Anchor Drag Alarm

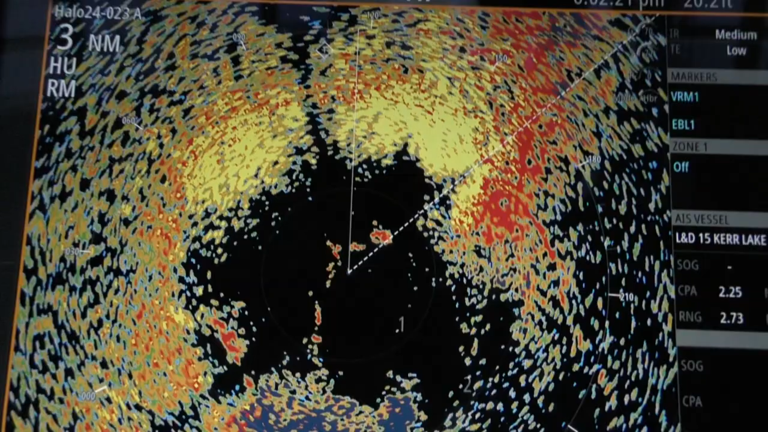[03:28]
Yeah, there's a big cloud around us. It's out of the south now.